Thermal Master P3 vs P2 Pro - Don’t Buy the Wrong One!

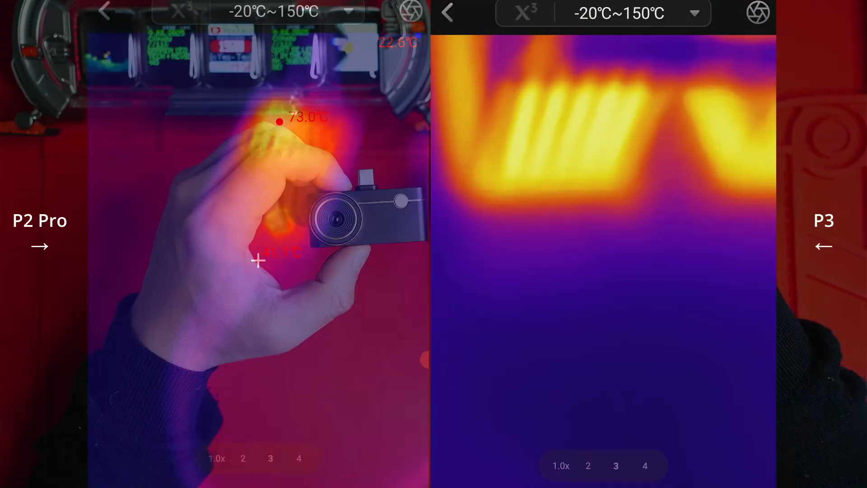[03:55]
All right. So I've got the P2 Pro to the left with the macro lens and on the right,
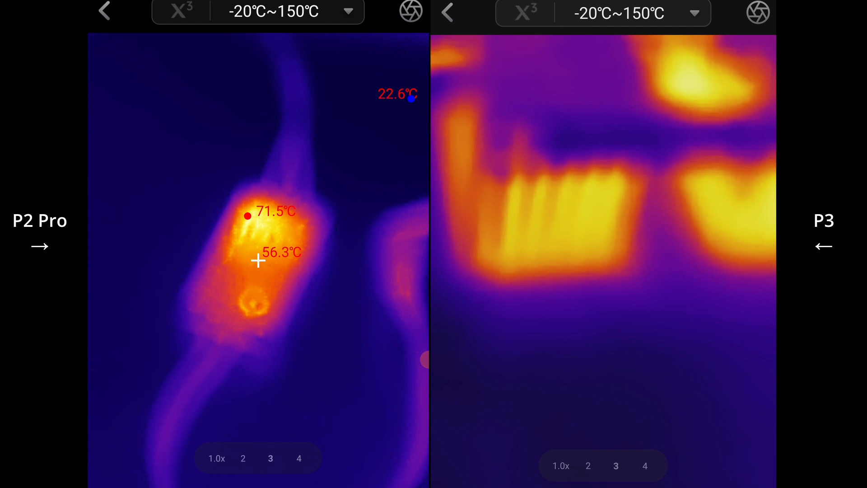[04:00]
On screen: spot 56.3°C, max 71.5°C
I've got the P3.
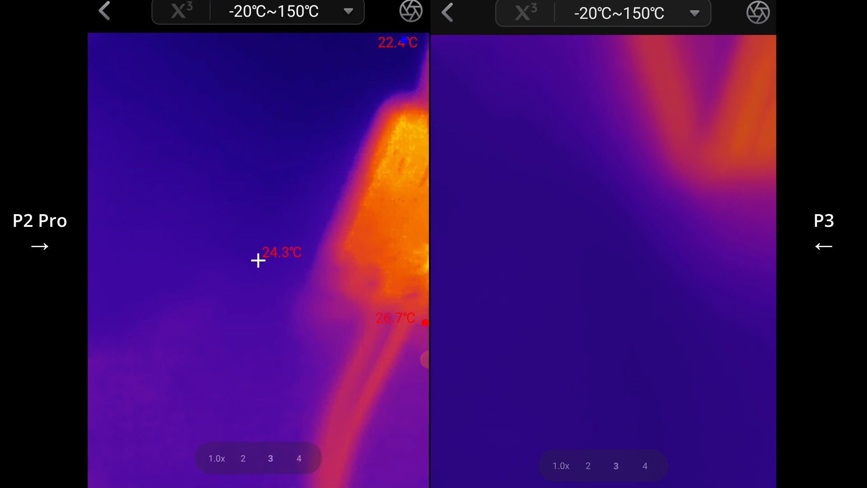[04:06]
On screen: spot 24.3°C
So let's just firstly go as close as I can to this,
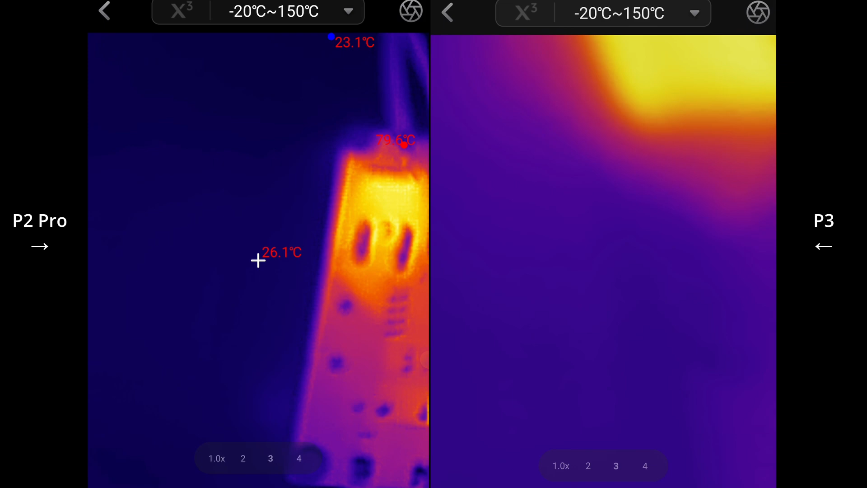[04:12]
On screen: spot 26.1°C
to this little circuit board with the P2 Pro. Okay.
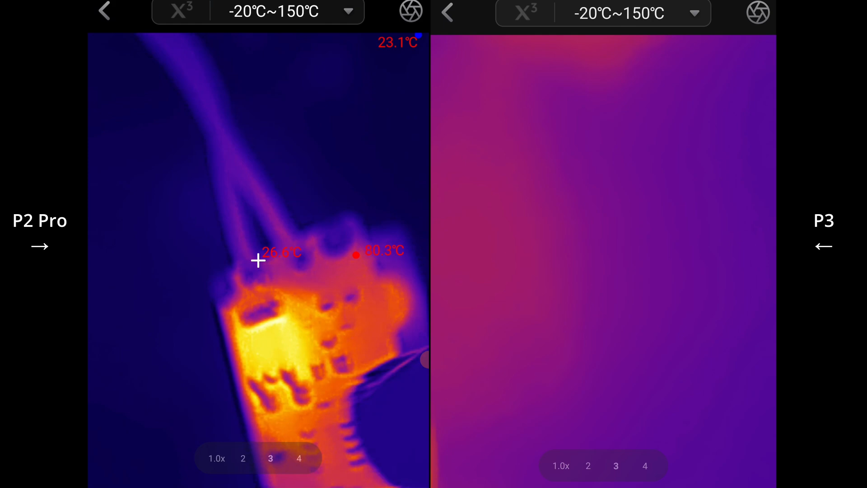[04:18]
And as you can see, I mean, it's doing a good job getting really, really close and you can see all the components
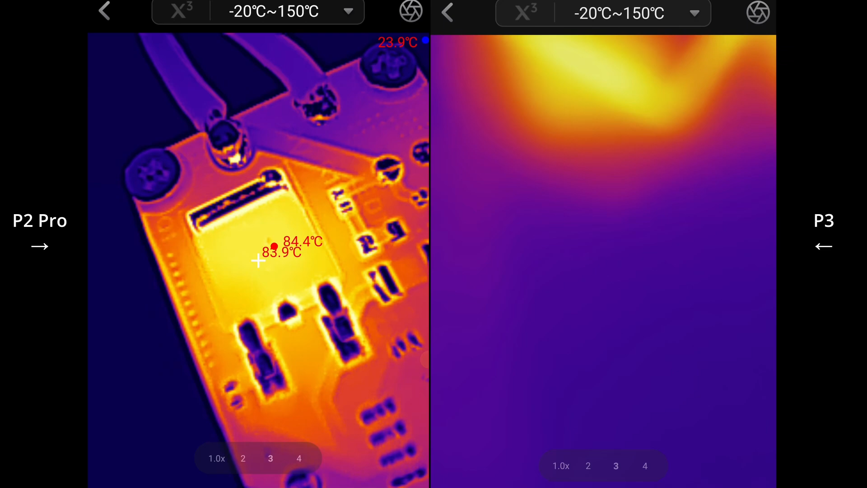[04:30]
On screen: max 84.4°C
in there easily.
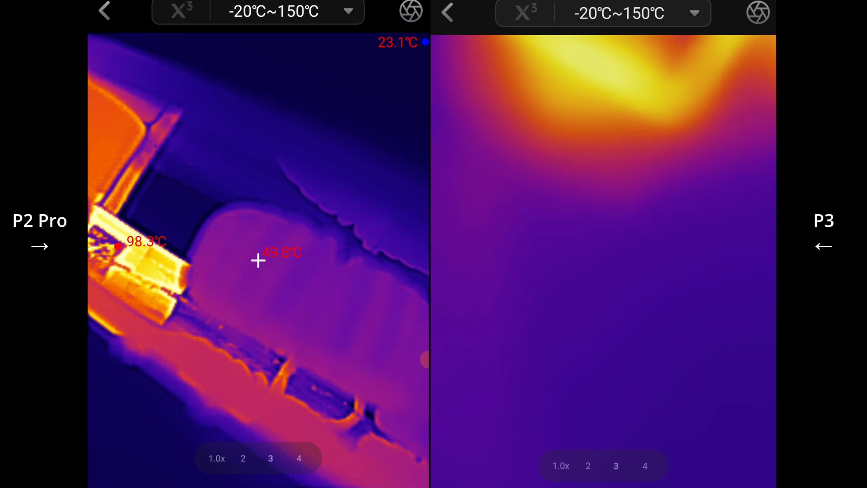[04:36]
But as you can see, when you sort of try to put it up really, really close like that, there's a bit of blurriness.
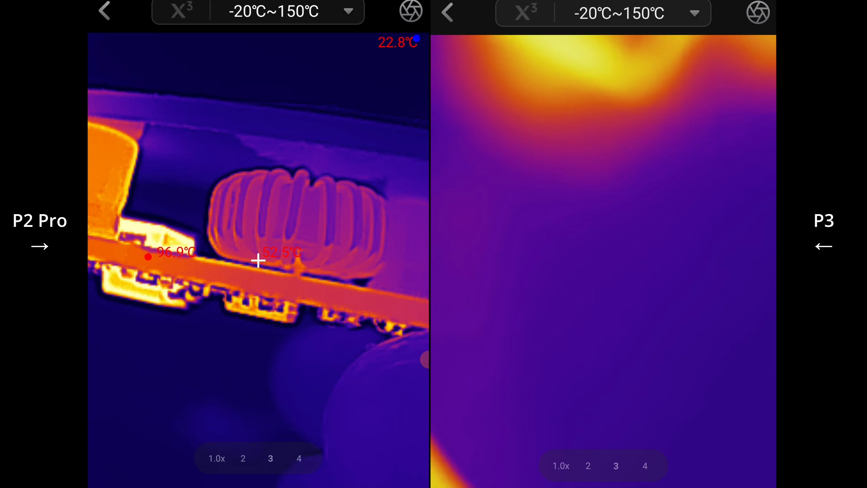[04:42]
So you're still about maybe three centimeters away from the actual component itself, which is fine. It's going to do the job, but maybe for those smaller components.
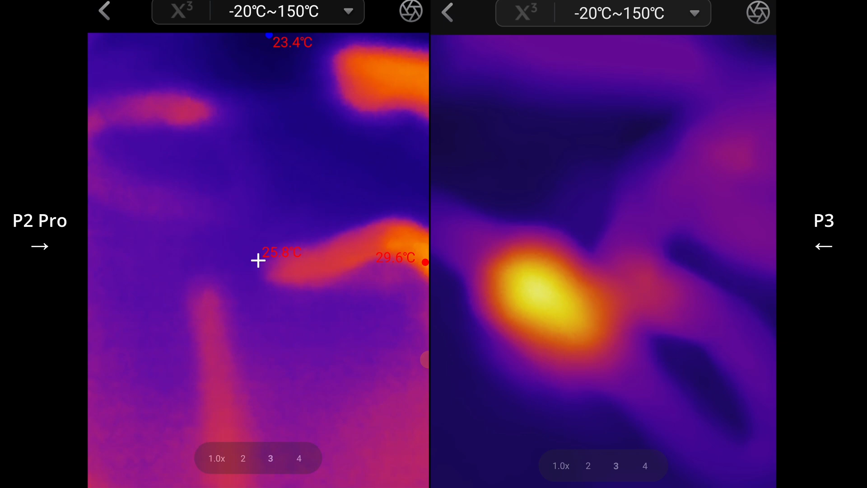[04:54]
On screen: max 29.6°C, min 23.4°C
Here's a bit of a distance shot with the P3 to the right and the P2 Pro to the left.
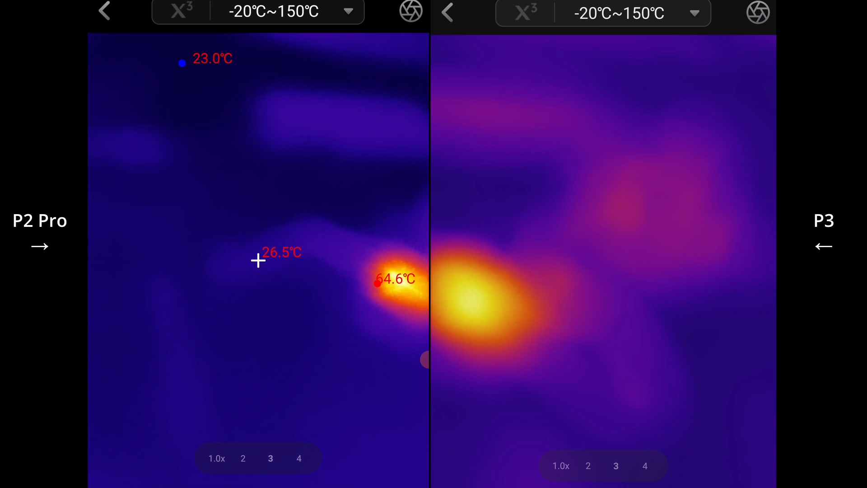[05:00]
On screen: spot 26.5°C, min 23.0°C
I've just really got to focus the P3 to make sure that it's able to get into focus.
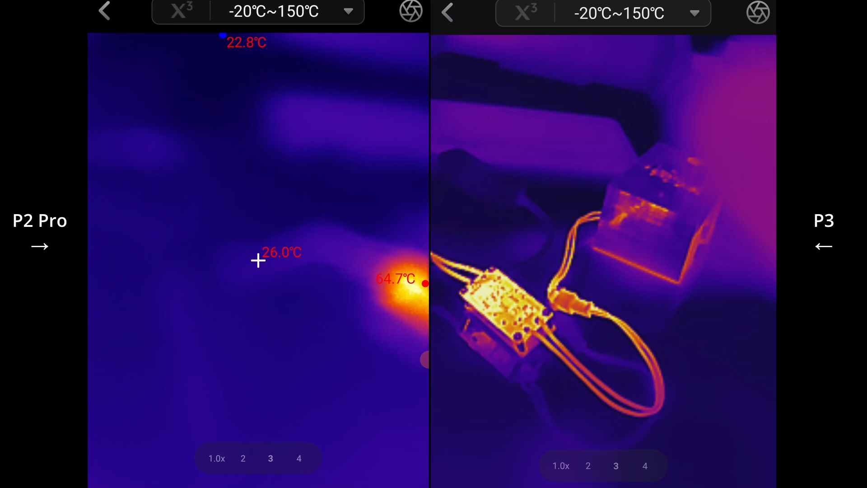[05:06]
On screen: spot 26.0°C, max 64.7°C, min 22.8°C
But if I take off the macro lens here for the P
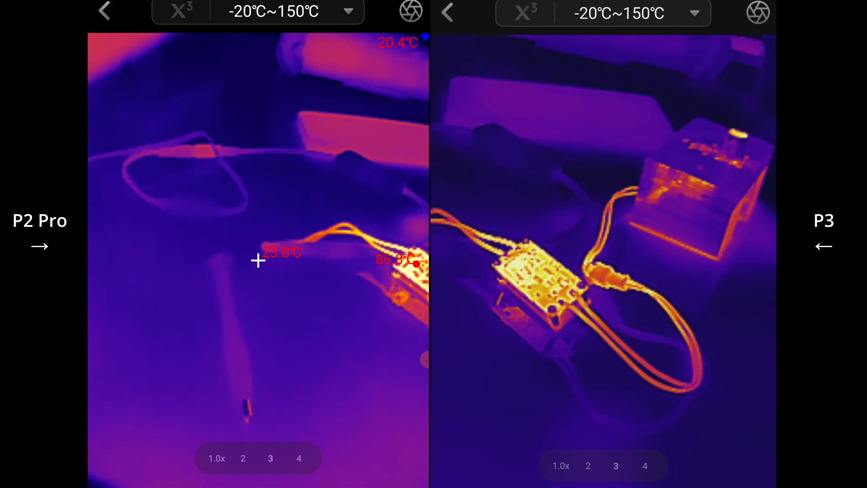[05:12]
P2 Pro, you can see it's decent, but you know, when you move close, you're not able to refocus it.
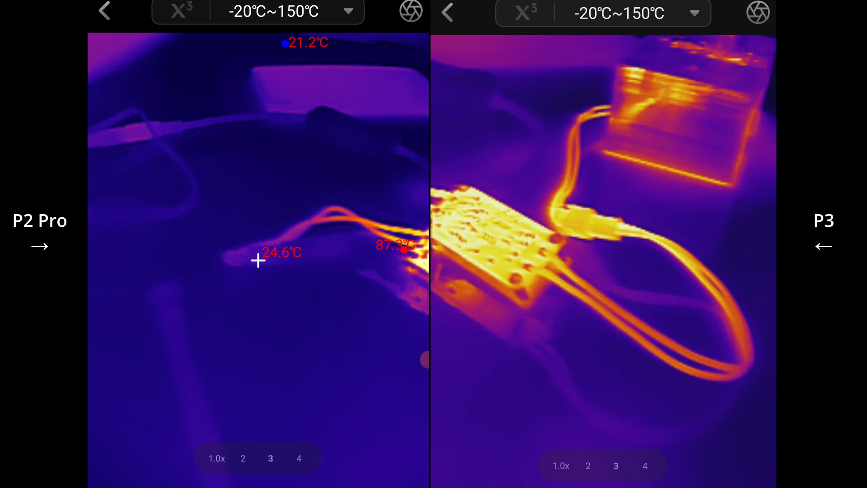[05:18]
On screen: spot 24.6°C
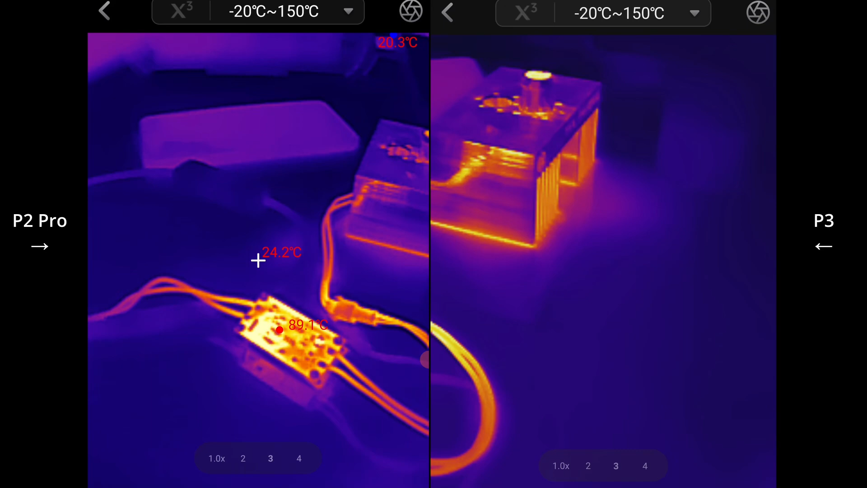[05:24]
On screen: spot 24.2°C
It also seems like the P3 has slightly,
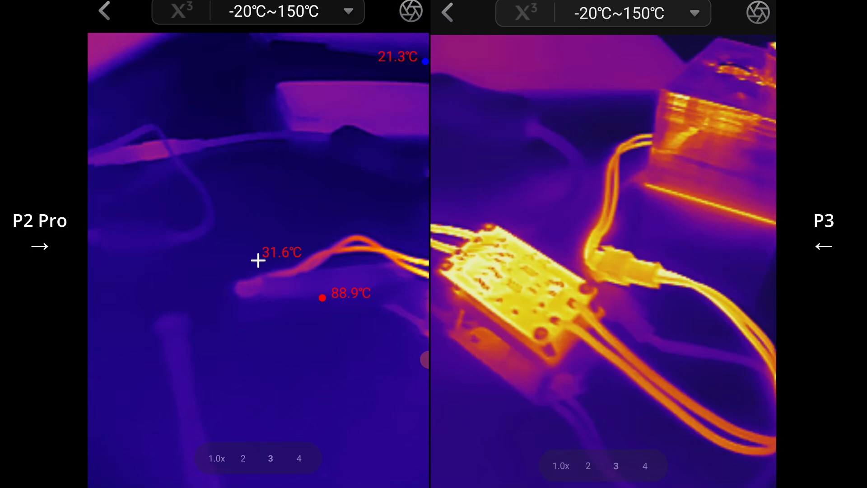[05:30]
On screen: spot 31.6°C, max 88.9°C
slightly longer focal distance.
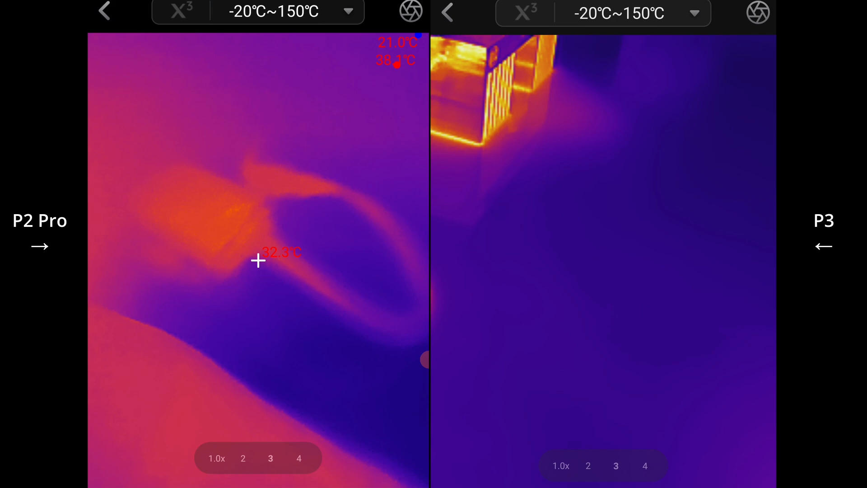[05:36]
So let's get up real close and let's see how we go with these components.
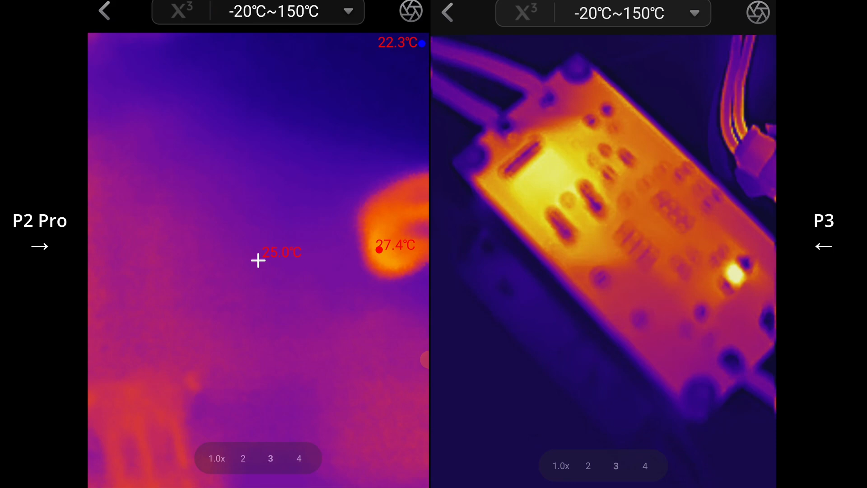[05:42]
So I'm putting, bringing it around the same, you know, same distance as I had the P2 Pro. And look at that. I have to say the detail was definitely a lot more clearer.
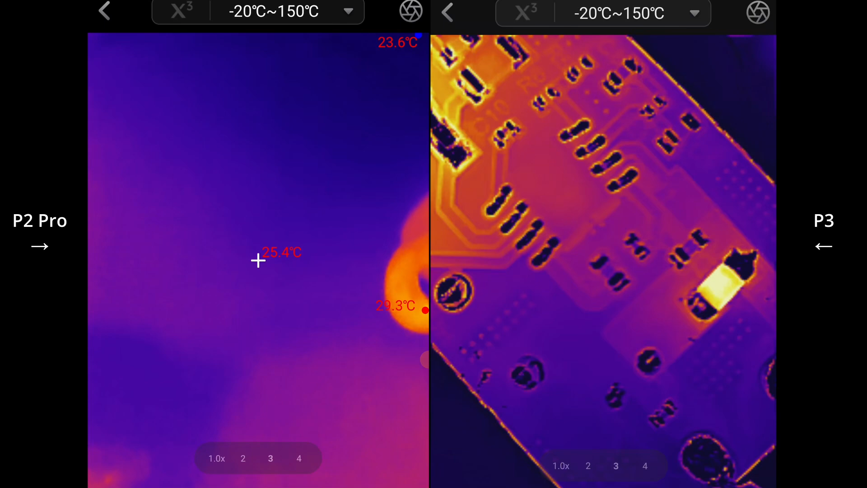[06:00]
On screen: spot 25.4°C
And I can even get like a, about a centimeter from everything. And look at that. It's just, it's really like night and day. Bring this over, have a look at the other components in there.
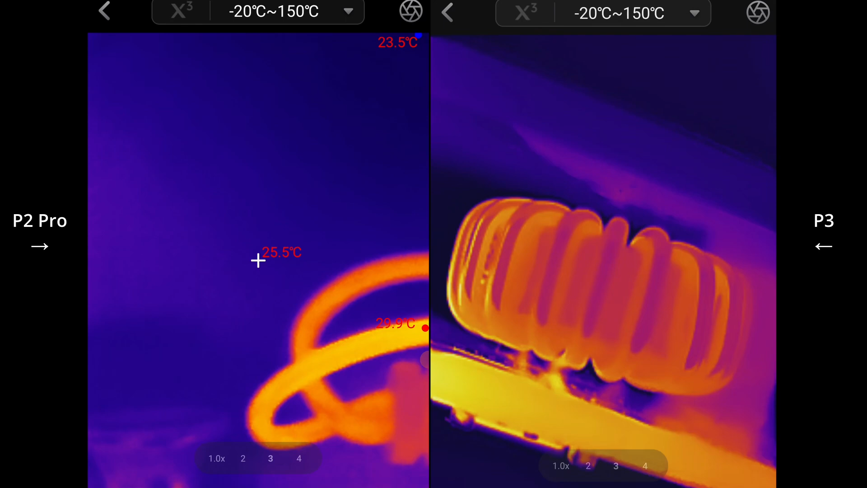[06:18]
On screen: spot 25.5°C
Again, you can get really close. Just a bit close and let's get the P2 Pro.